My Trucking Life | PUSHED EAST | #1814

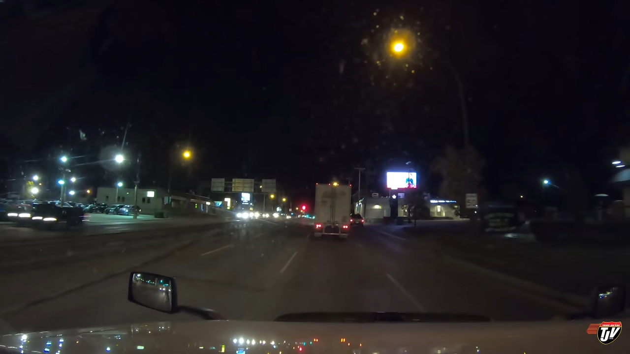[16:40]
and driving down there with its high beams on it's amazing today's been specifically bad with drivers in cars and semis you know driving with their high beams on in traffic one kilometer keep to the left on highway 16 east now it's like the more I talk about it the worse it gets the more I tell people to stop doing it the more they do it what I don't understand is when like you know truck drivers are running through
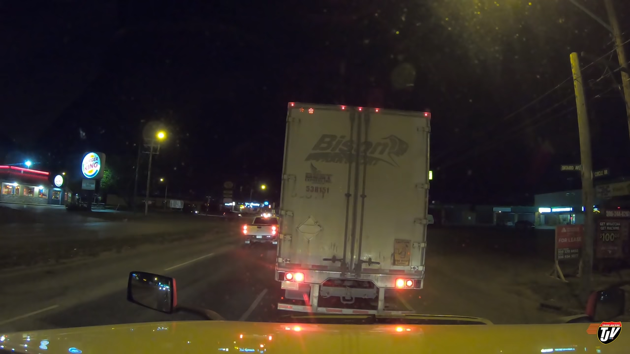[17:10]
traffic with their high beams on I mean I've forgotten them on before too so I try to cut people some slack but meh it's just a pet peeve of mine ha ha ha so I think we're going to go up to Davidson Saskatchewan I'm getting kind of tired already I want to go a little further in Saskatoon here but not too much further we'll see how I feel once I get there I'm going to need to grab fuel there anyway
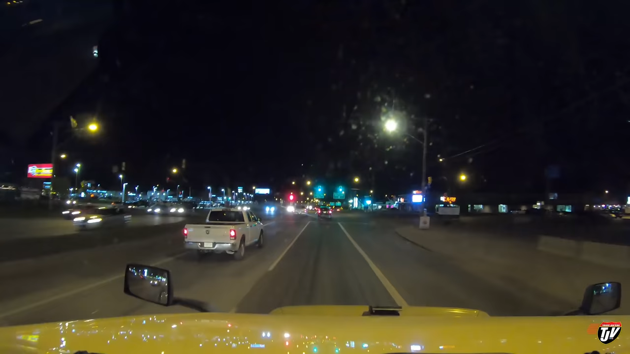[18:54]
bunch of crazies I don't trust any of these people none of them it's like what's this guy gonna do are you gonna cut into my lane 112 kilometers you're gonna cut into my lane yeah you're gonna try to cut into my lane aren't you
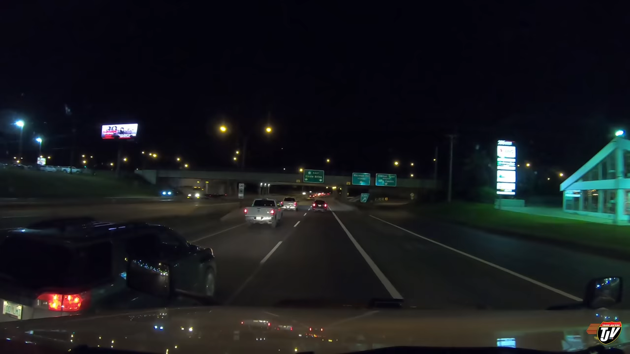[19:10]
how about you turn your signal on and I'll make room for you no you're just gonna tailgate that pick up there okay you can come into my lane if you want ha don't get people
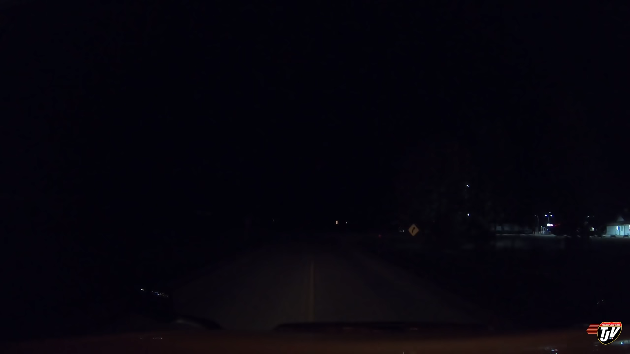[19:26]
and out of the darkness comes a flying j ha
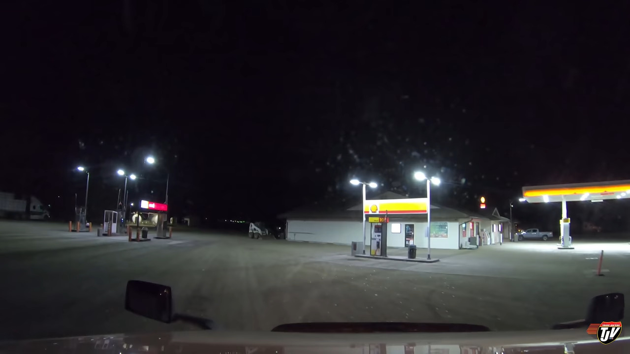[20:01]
I'm gonna park beside one of the other trucks I see there and I'll talk to you a little bit can you see it or
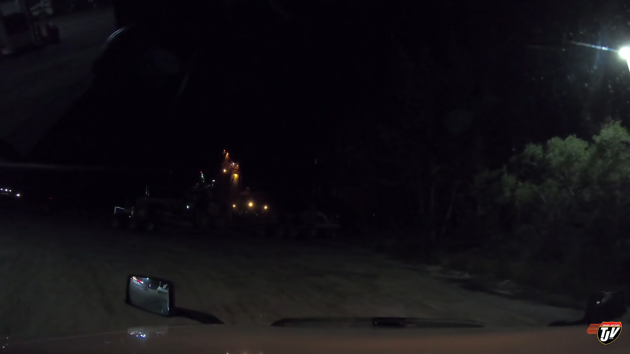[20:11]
does the camera not pick it up there's a truck parked right here in front of us and I'm gonna back in right beside them right beside this guy hauling the grater